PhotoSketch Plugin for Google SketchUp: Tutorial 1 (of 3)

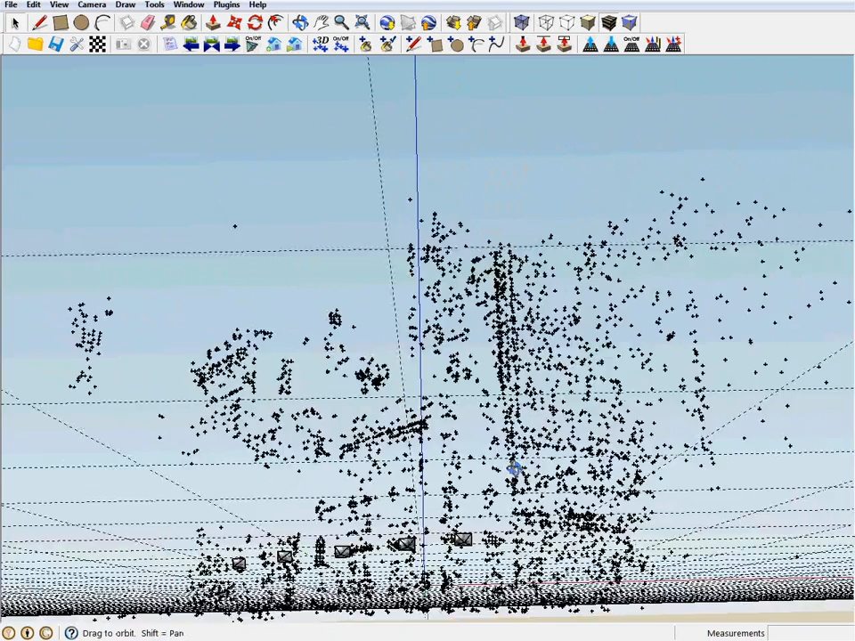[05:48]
Notice the positions and orientations of the set of cameras that were used to acquire the input photos. Each camera is depicted using a frustum.